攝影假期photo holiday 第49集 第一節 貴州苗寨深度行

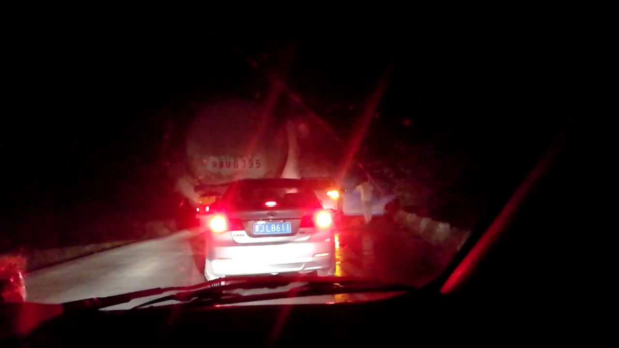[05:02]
就是快路上的收靠边一点的话，停在路中间的话呢？ 到那个干啥呀？ 那个车有问题了，有问题了，你收一下，收靠边一点就可以了吗？ 对啊。 嗯，可以收的嘛，慢慢收着，心好一好。